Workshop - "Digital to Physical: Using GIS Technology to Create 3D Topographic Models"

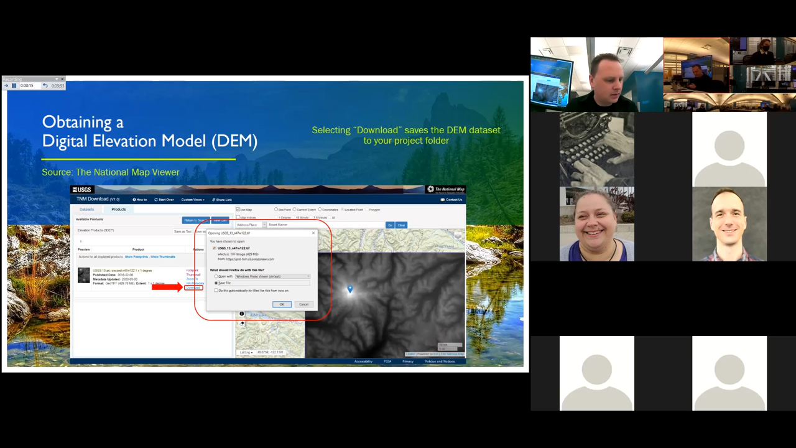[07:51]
folder for each project you're developing doing so really helps to avoid problems with future projects that may utilize the same data set. Justin Sorensen, So once the data set has downloaded to my project folder i'll go ahead and unzip the file and i'm ready to take the first steps towards developing my 3D model.
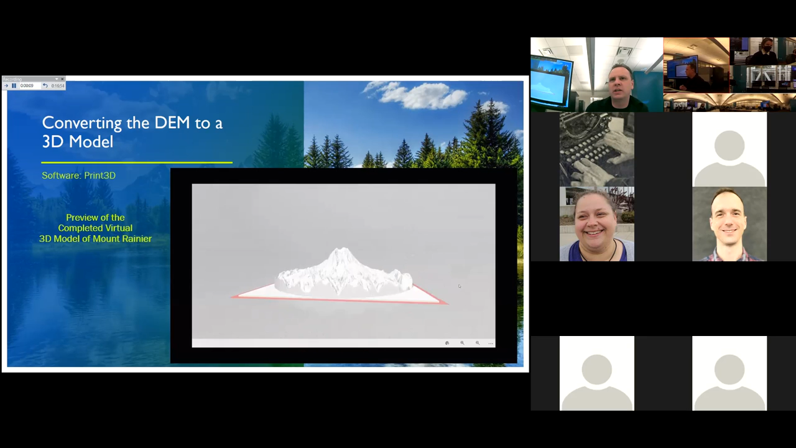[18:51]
Justin Sorensen, This one is called print 3D. Justin Sorensen, It's on the Windows machines, I think all the downloads have those available. Justin Sorensen, And it gives me a chance just to make sure everything in my model looks good.
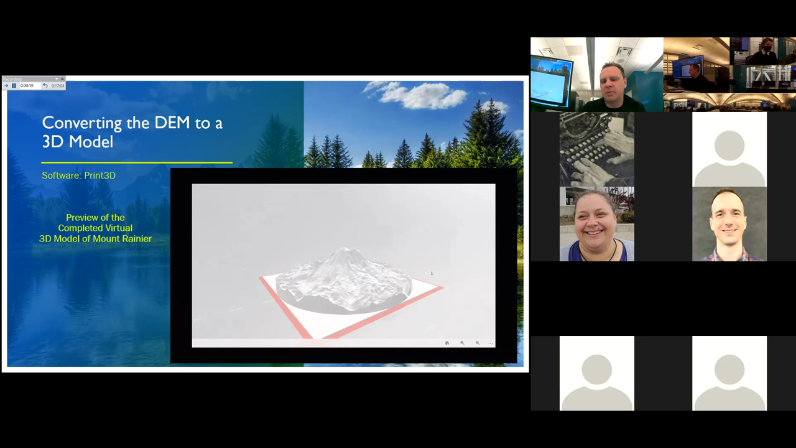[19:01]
Justin Sorensen, I can see that all the features look really nice. Justin Sorensen, I've got a nice detailed model going here, and I'm ready to move on to the next step, which is printing. Justin Sorensen, So yeah, we're on the to the home stretch now.
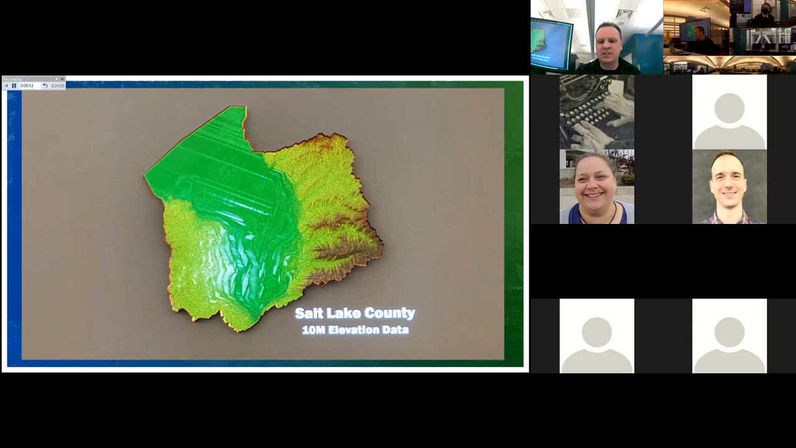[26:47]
Justin Sorensen, This is the original 10 meter elevation data looking at the different highs and lows of the county incorporating some hydrology layers into that.